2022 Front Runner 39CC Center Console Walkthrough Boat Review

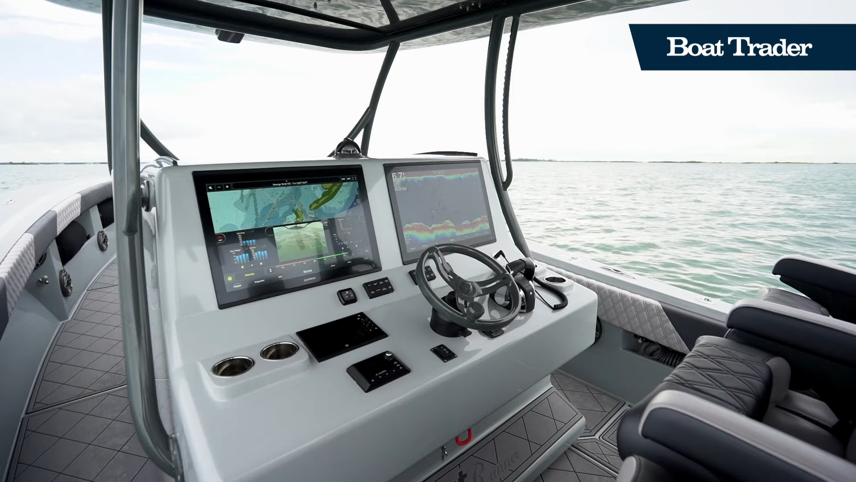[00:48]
Under the hardtop, you'll find an incredibly luxurious and functional helm station.
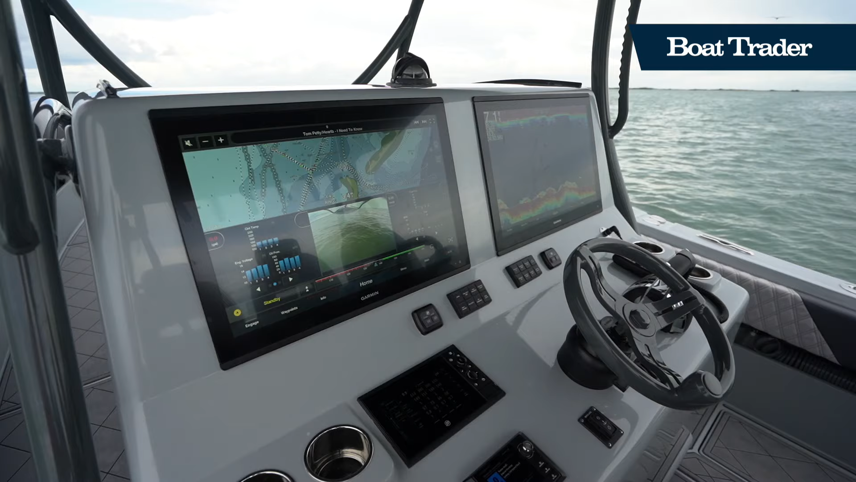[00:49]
With massive twin Garmin displays, you'll have all the technology you need to navigate this boat wherever you want to go.